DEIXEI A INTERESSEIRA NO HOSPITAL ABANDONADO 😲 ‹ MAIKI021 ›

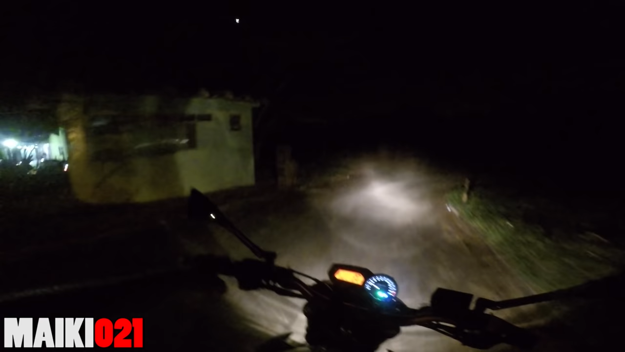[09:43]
É o hospital abandonado, você não é daqui? Você nunca veio no hospital abandonado? É muito perigoso. Hã? É muito perigoso mesmo, viver escuro. Tá vendo? Mas e aí?